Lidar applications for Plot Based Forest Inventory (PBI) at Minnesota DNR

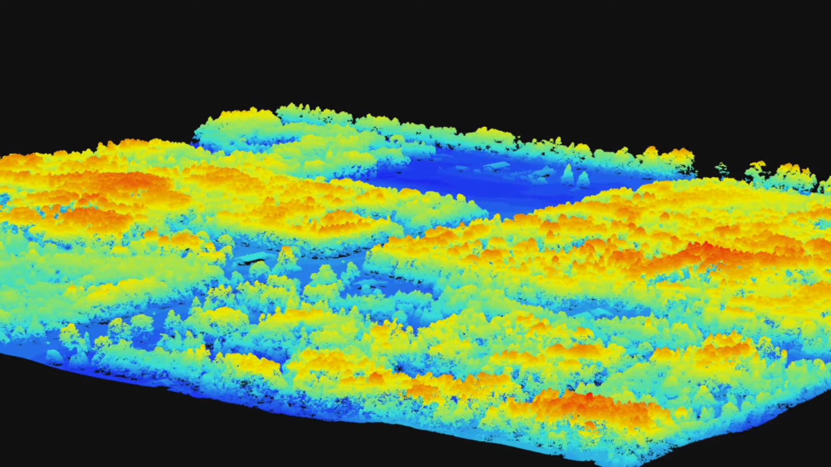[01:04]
In the point cloud data being viewed, we see a forested area which is colored by elevation, with redder objects representing taller features.
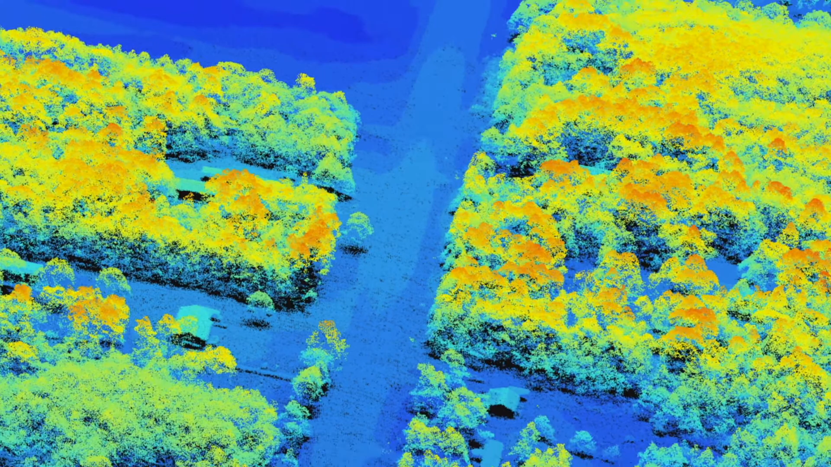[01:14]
In addition to the trees, we can also see roads and other structures as well.
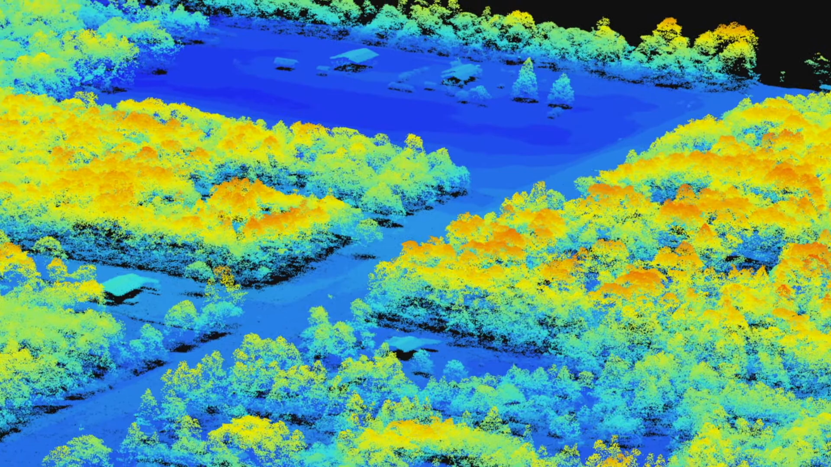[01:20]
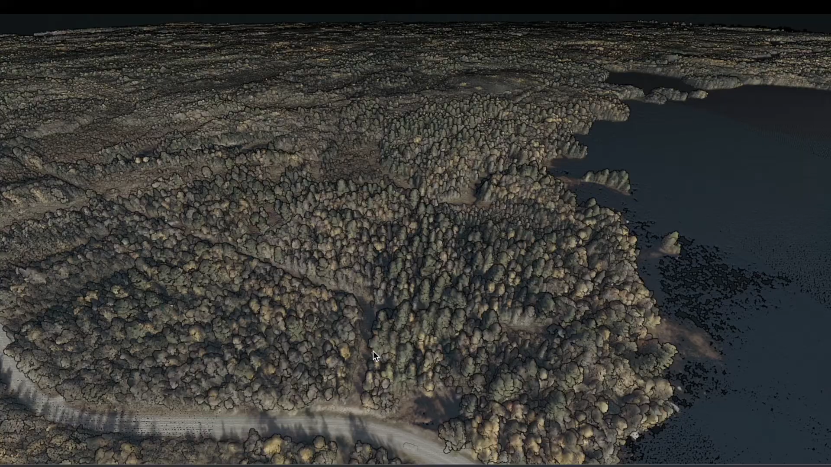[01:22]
Here we see a shared geo-developed Poetry viewer. Poetry is a free, open-source, web-based point cloud renderer for large point clouds.
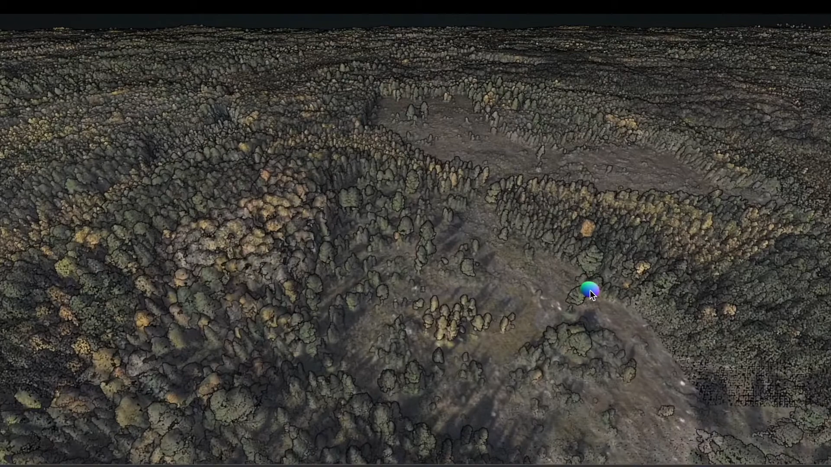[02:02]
Here the point cloud data reveals a highly heterogeneous landscape in which there are many different types of forests coming together as well as tree sizes and past treatment types.
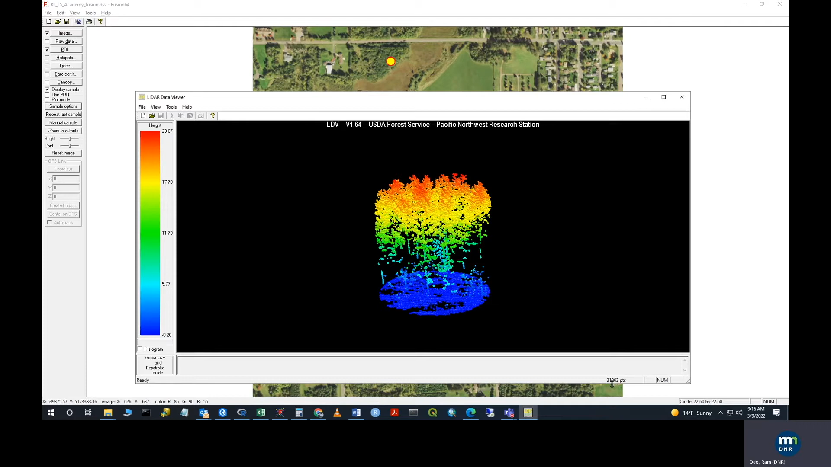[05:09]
In the current clip, we can see the LiDAR point cloud clipped to one particular plot. Once the LiDAR metrics for a plot are extracted, a dataset can be compiled.